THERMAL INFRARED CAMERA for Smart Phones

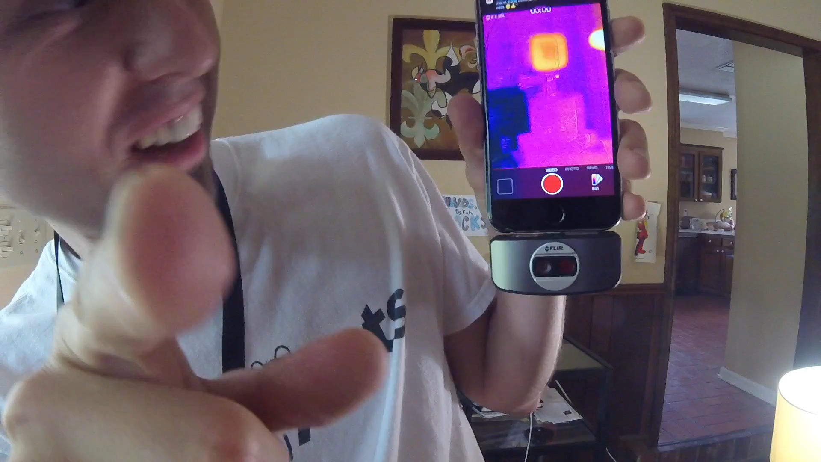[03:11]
Y'all that GoPro. Y'all got a little bit of heat going on. Y'all hot. Y'all hot in there. Y'all hot. I'm hot too.
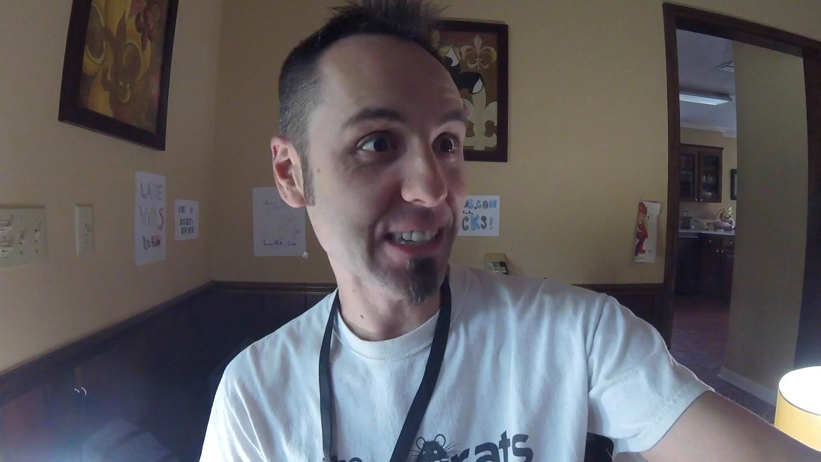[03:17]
Y'all can't see this. Look, let's get me in there. See how it picks up me? That's cool.
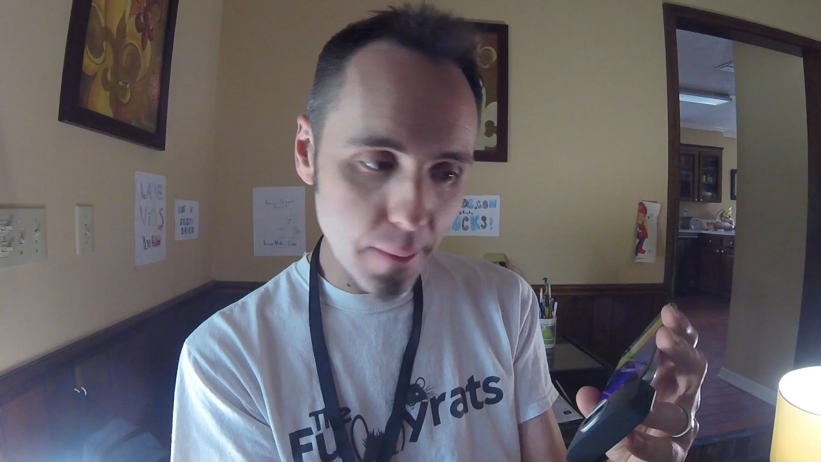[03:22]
Now I'm going to take some video and photos. And we'll see how that looks. I'll just insert it into the video right here.
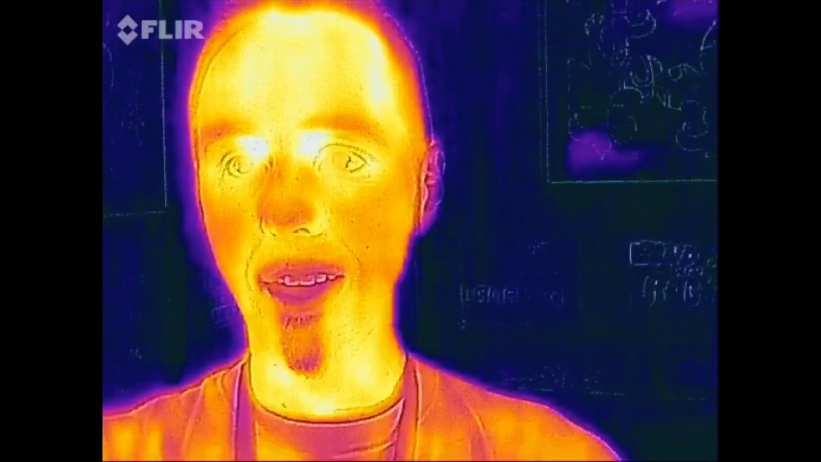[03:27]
Alright guys. Coming to you guys from the Fleer One.
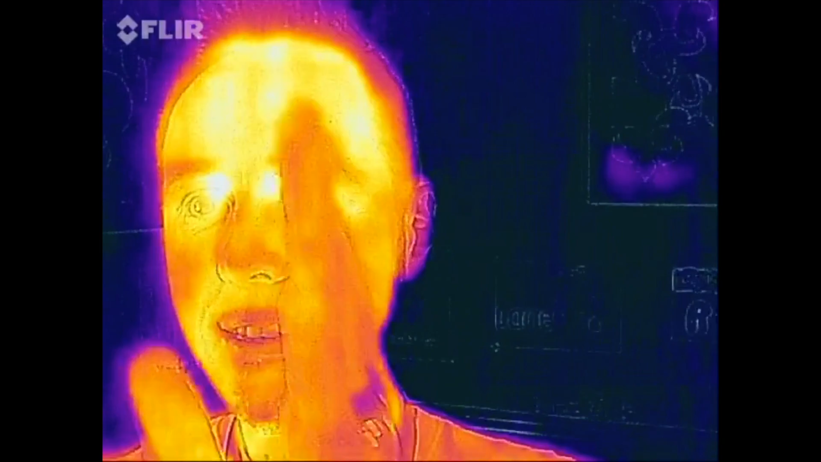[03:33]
One thing I'm noticing is that I don't know if this is going to be in HD. Or what. What kind of quality it is. Because it doesn't take up the full phone.
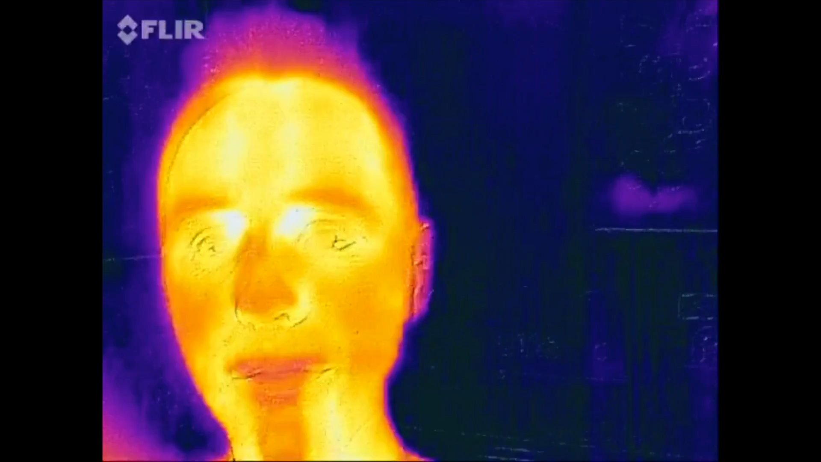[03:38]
But as y'all can see, I'm hot. I'm hot like that.
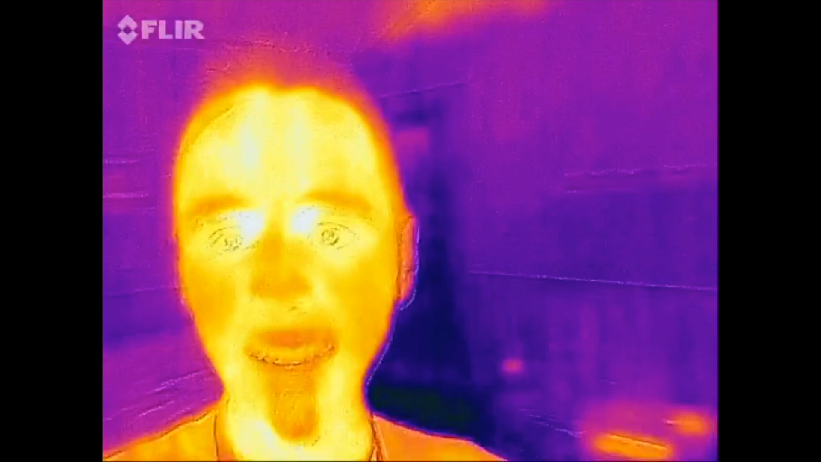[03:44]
And then, let's see what else is hot. Look, on the ceiling you can see the air vent right there has some heat.
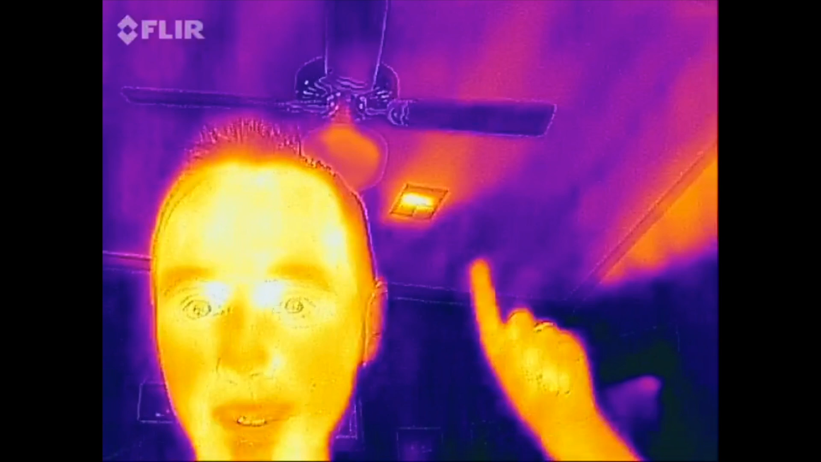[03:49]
And right up here where the ceiling is.
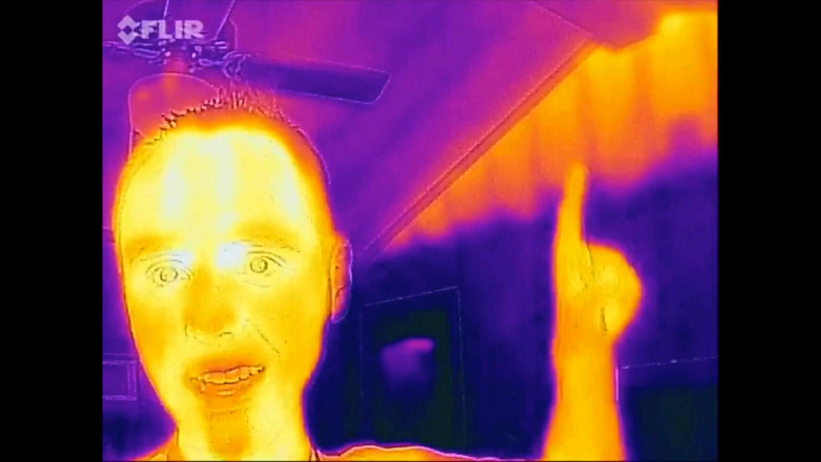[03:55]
That's got some heat. That's like where the attic is. That's interesting. And what's that?
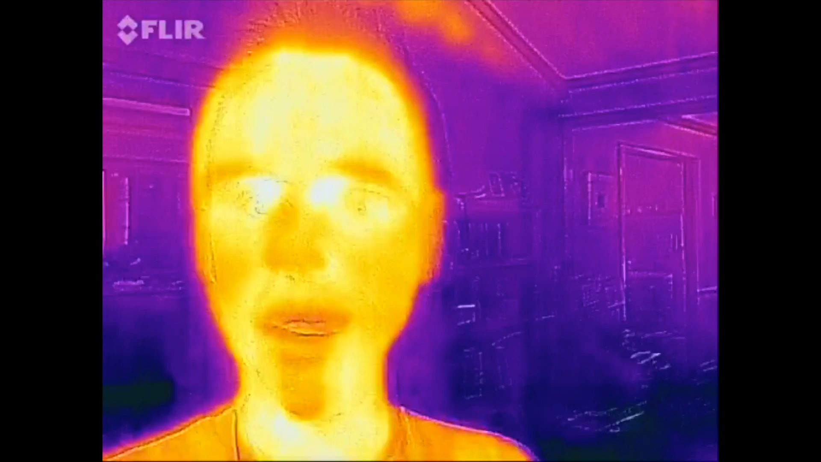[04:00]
A little light. That's a little chandelier light right there giving off some heat.
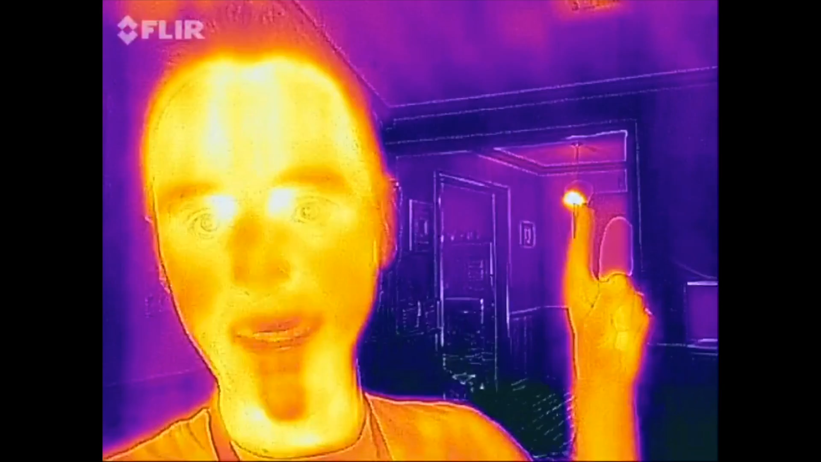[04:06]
Because those are regular old school bulbs and they're not curly cues. This is cool.
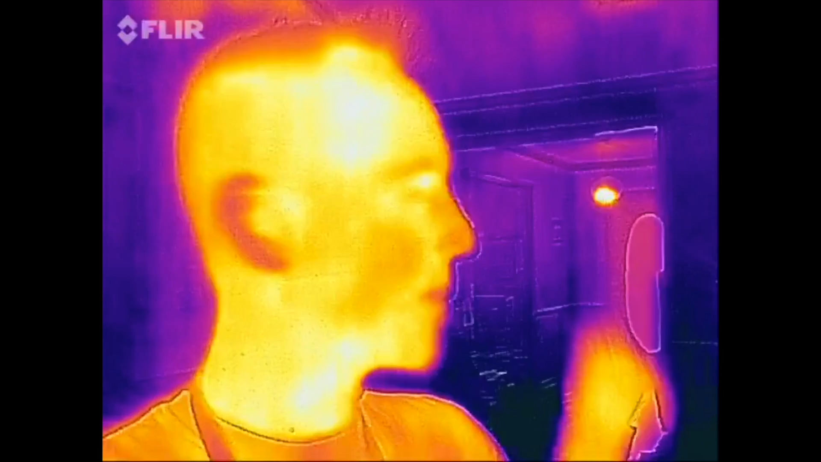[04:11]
So like you can go around your house and find things that generate heat.
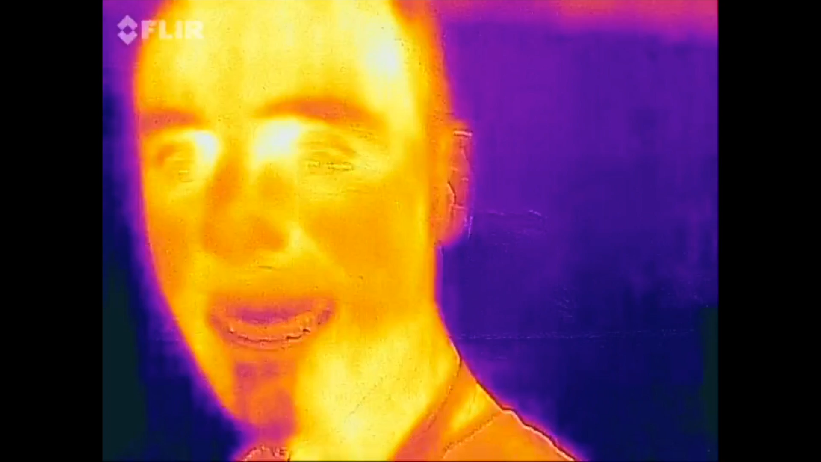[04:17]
So that's the front door there. As you can see there's a lot of heat being generated from that.
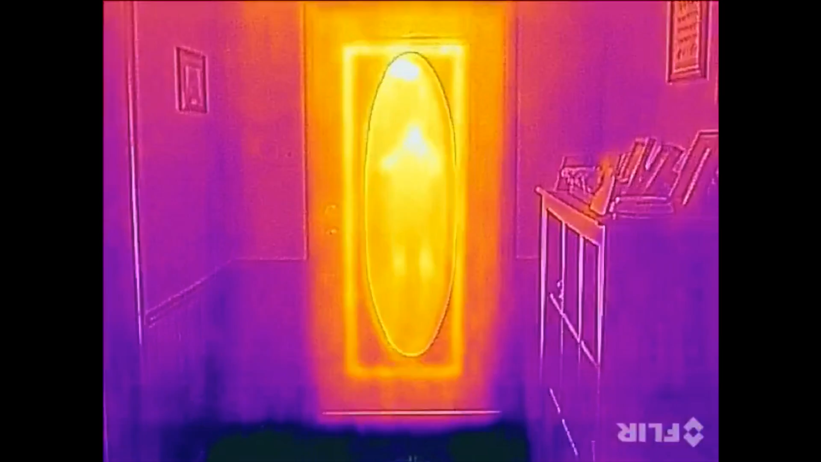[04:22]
Because it's outside. Of course there's the window there too. This is so neat.
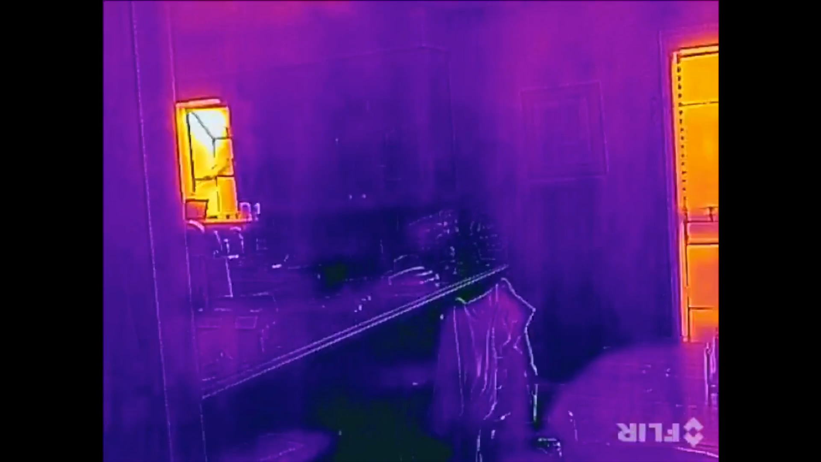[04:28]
Just how you can see where your heat is coming into your home. Wow, look at it. Oh, because that's a fancy bulb.
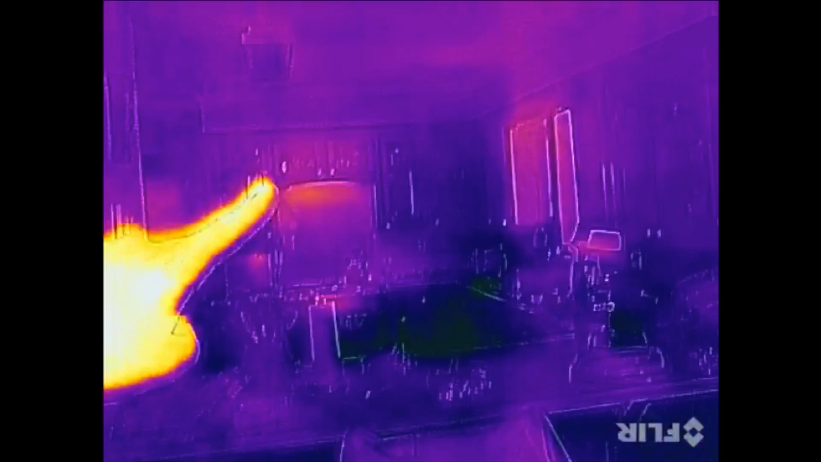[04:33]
Or it's not a fancy bulb. Let's see what we got in there. This is generating a lot of heat.
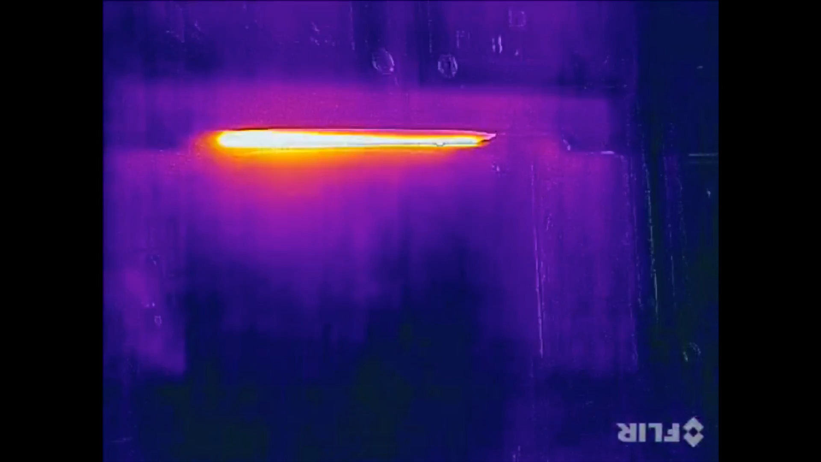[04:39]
A fluorescent. What I find interesting is that we have these cathedral ceilings in our house. And there's a lot of heat right around here.
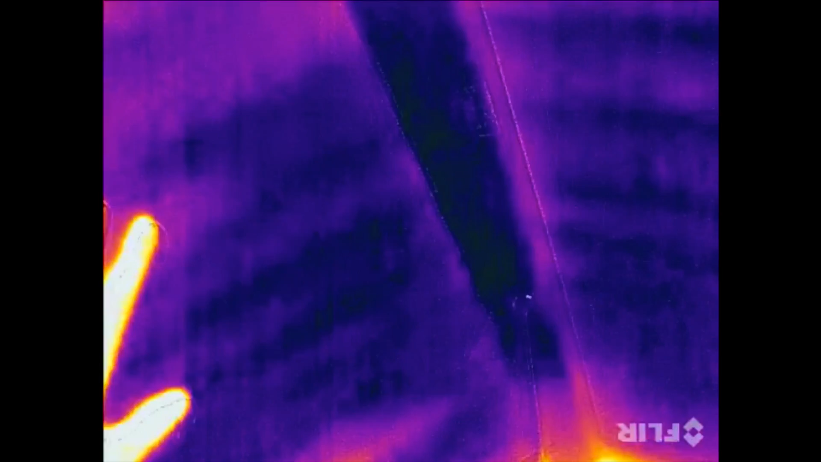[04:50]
But this is also touching the same space as up here on the roof. So I don't know what we need to add some more insulation to the sides here.
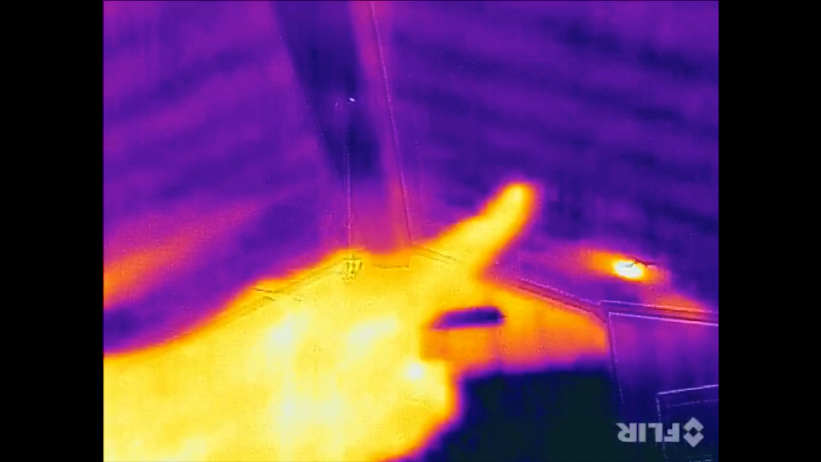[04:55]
That's very very interesting. And heat rises too and that's like the high points.
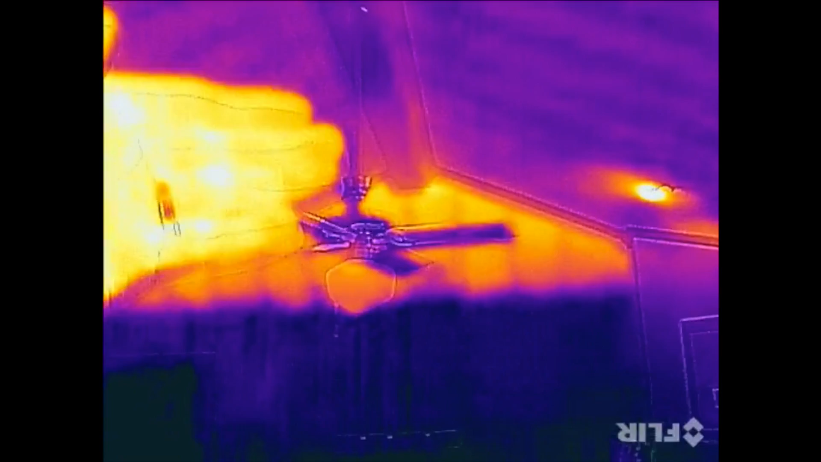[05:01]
But still that's really really hot right there. Let's go see what else we can find around the house that has some heat.
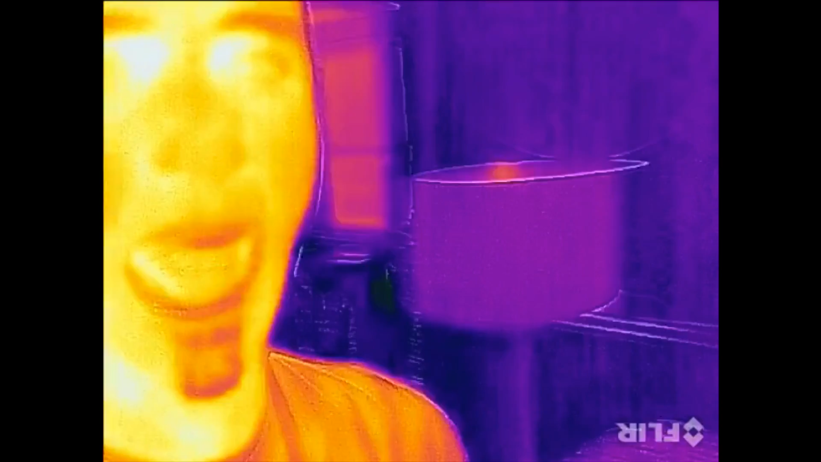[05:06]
This is so cool. Okay, so all the lights are turned off in this room.
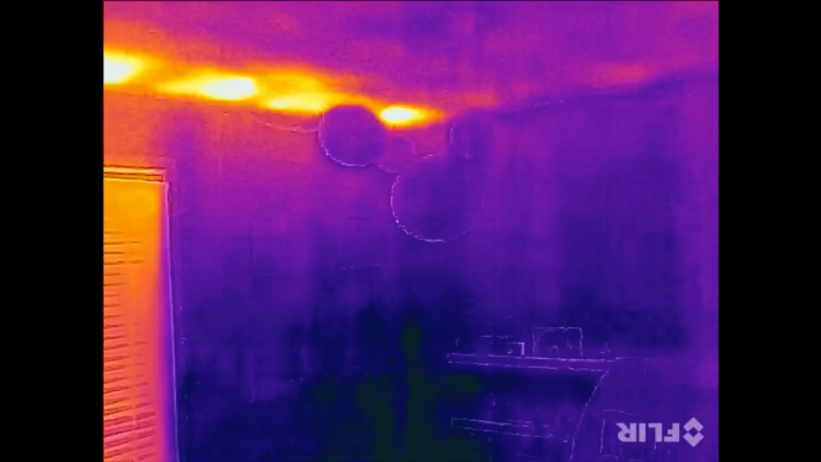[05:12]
There's heat from the window and that's radiating what looks like upward.
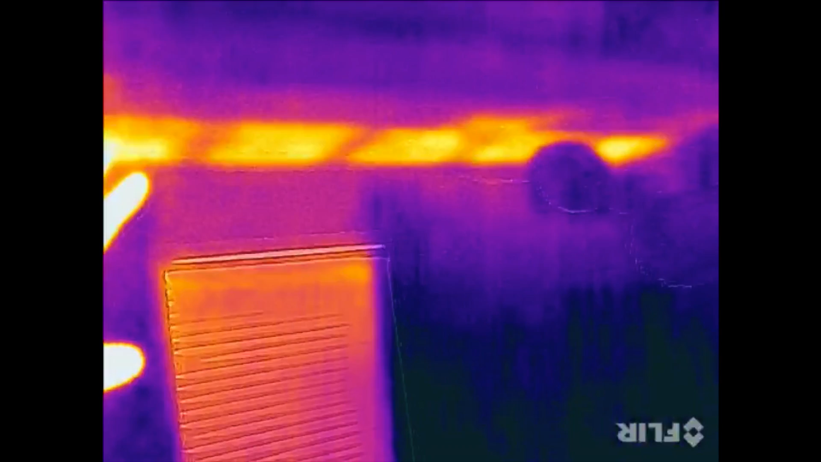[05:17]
Is there anything else that has heat in here? Buzz Lightyear.
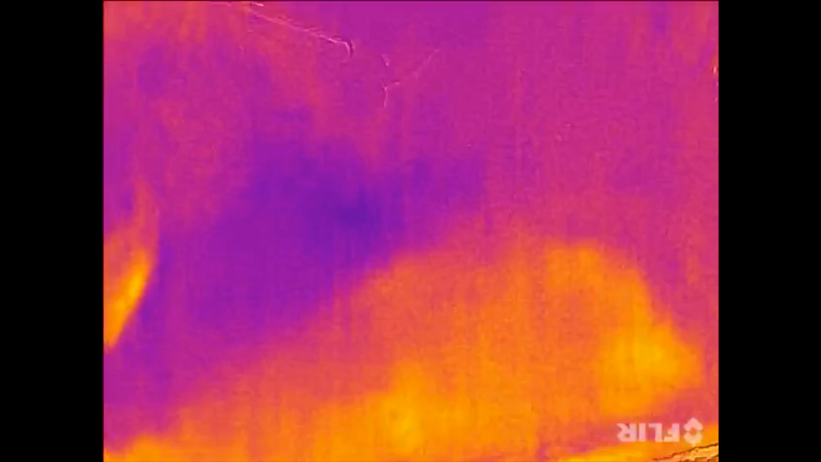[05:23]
Buzz Lightyear's got some heat. Oh, because he has a battery in there. That's probably why. See look right here. You see how it's pointing out to that heat right there? If you press this button, he lights up.
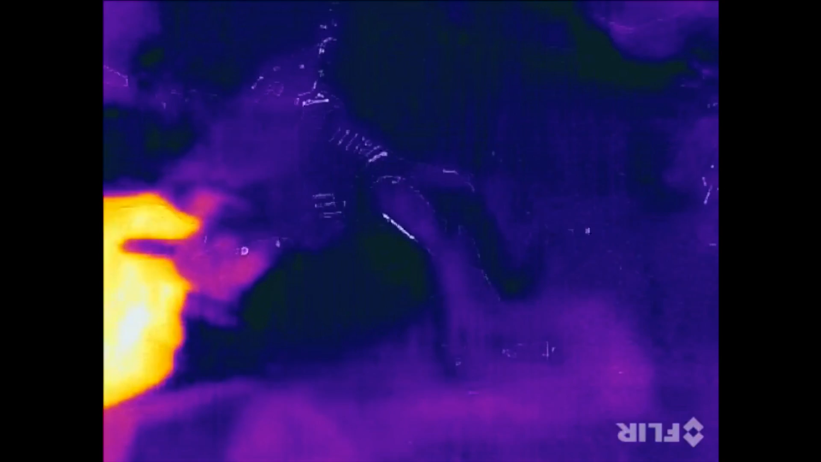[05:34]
That's cool. So you can see like where batteries are. There I am.
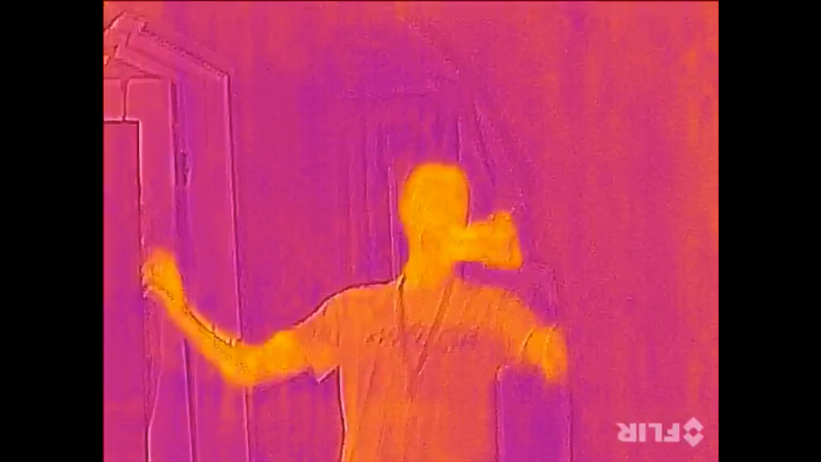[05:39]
Hey, in the mirror. I generate heat in the mirror. That's kind of cool. So this is really neat guys.